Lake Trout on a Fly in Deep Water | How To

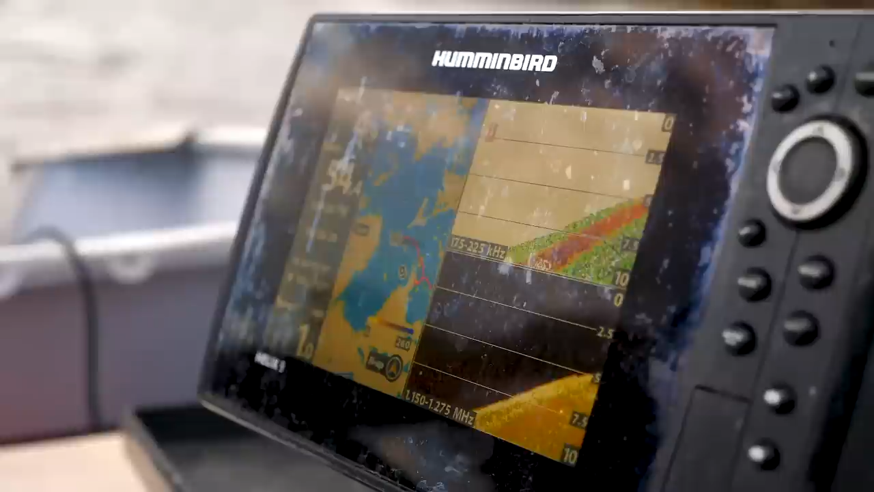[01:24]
Obviously you're going to be watching along for contour differences, you're going to be watching for those elevation changes. You're also going to potentially and hopefully mark some fish as well,
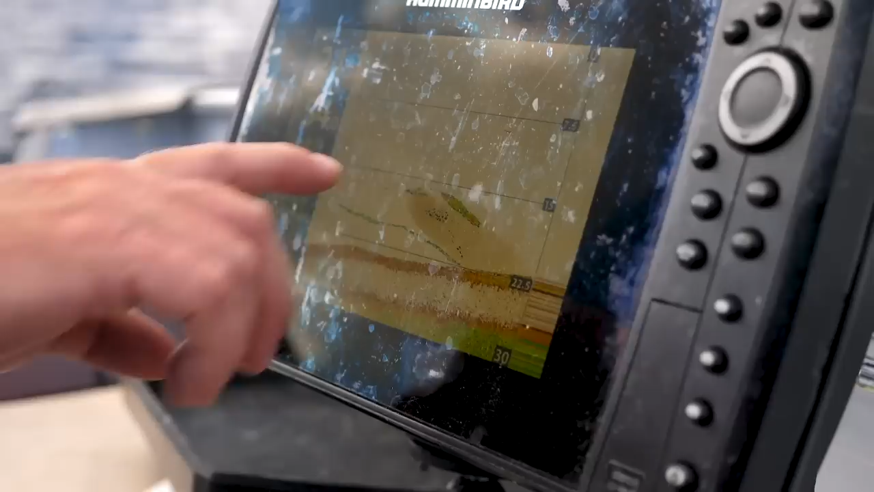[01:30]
so good solid marks are going to show up that's going to give you an indication that you're going to have some good fish where you're sitting.